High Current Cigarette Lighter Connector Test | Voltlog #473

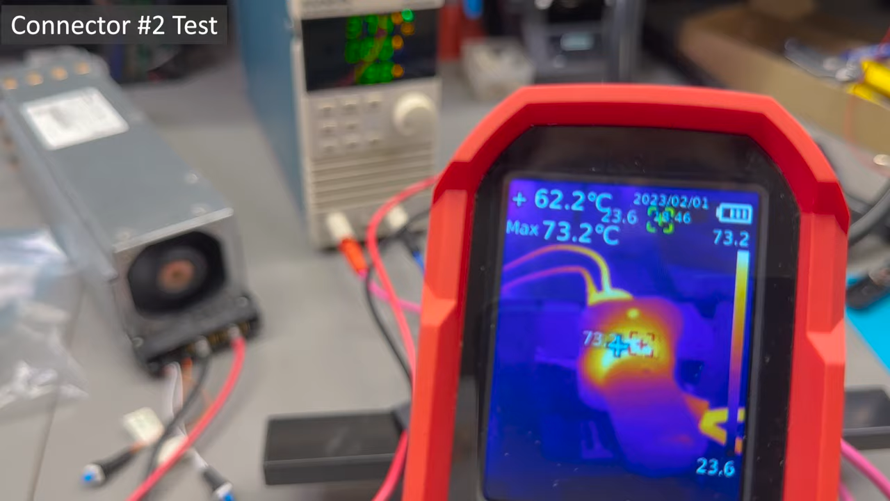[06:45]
On screen: spot 62.2°C, max 73.2°C
test and I was measuring 100 degrees Celsius on the back of the socket and 20 minutes into the test I was measuring 110 degrees Celsius as we'll see later this particular
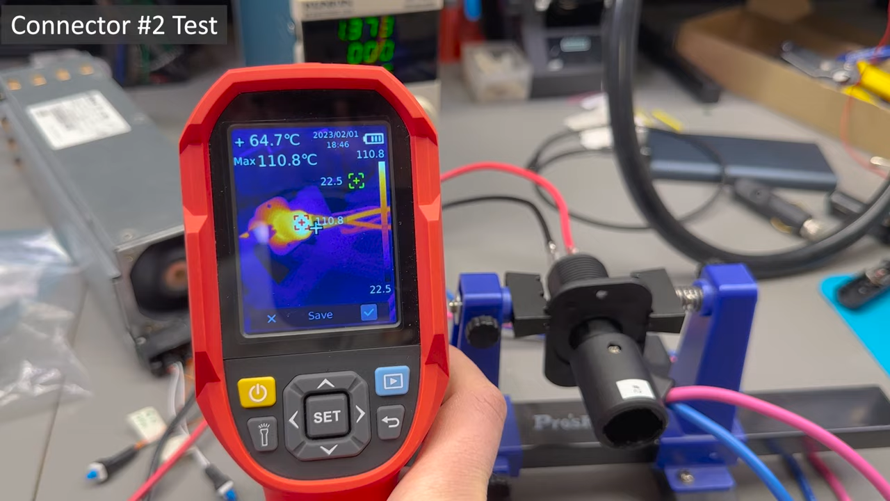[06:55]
On screen: spot 64.7°C, max 110.8°C
connector ran cooler than the others I've tested and I suspect it was because of the big vent hole which I left open no smell of burnt plastic on this connector
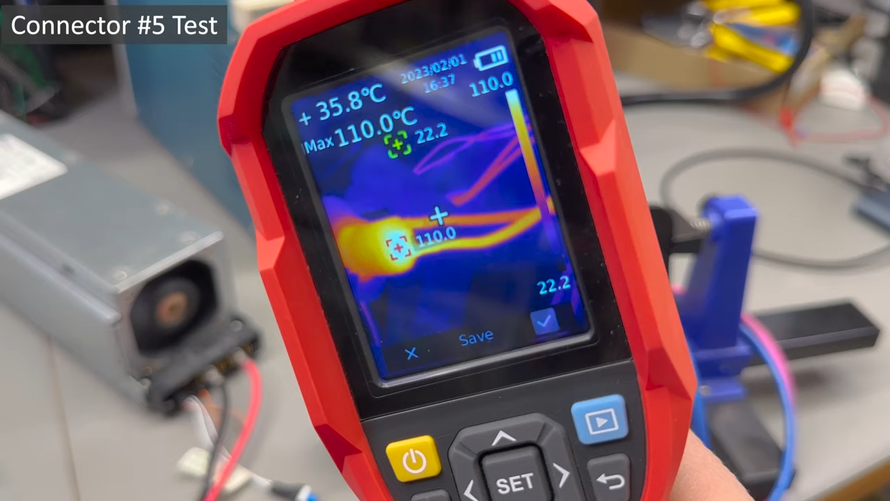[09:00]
On screen: spot 35.8°C, max 110.0°C
Celsius and you could argue that the crimps I used for this are not of high quality but check out this picture with the same crimps on the PSU side I've used exactly the same crimps and crimp tool it's just 37 degrees Celsius and
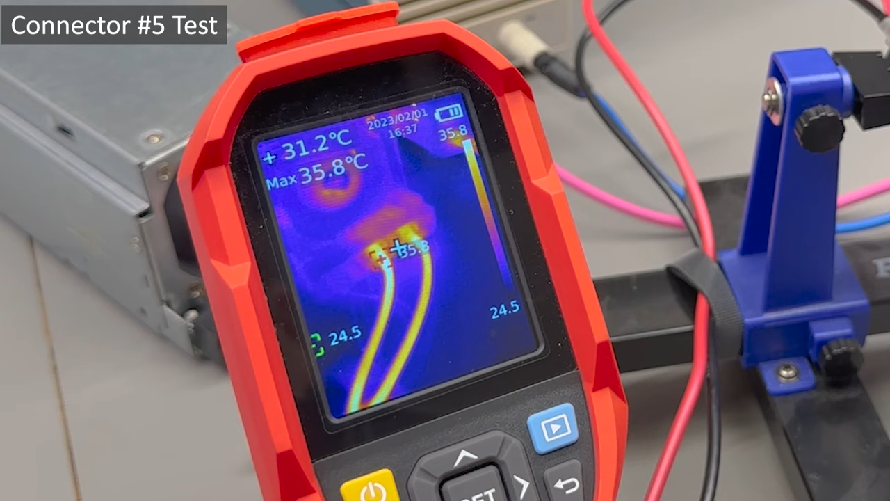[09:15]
On screen: spot 31.2°C, max 35.8°C
there's 20 amps going through those so I don't think it has anything to do with the crimps it's just the resistance of the whole cigarette connector into the socket which is causing a voltage drop and consequently a power loss which overheats these connectors and I don't know about you but I'm just not comfortable running these connectors at over 110 degrees Celsius I ran this test for